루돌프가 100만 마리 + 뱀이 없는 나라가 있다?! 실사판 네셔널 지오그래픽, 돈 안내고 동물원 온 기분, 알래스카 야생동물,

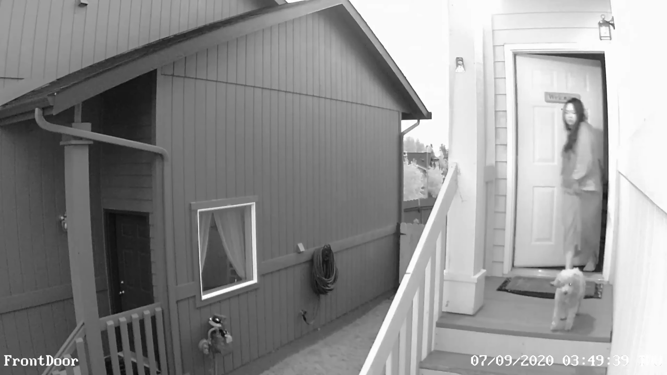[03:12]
강아지가 갑자기 짖는 거예요. 그래서 와이프가 나갔다가, 왜 이렇게 짖지? 하고 강아지를 다시 데리고 안으로 들어왔는데, 들어와서 영상을 돌려보니까, 이게 찍혀 있었던 거예요.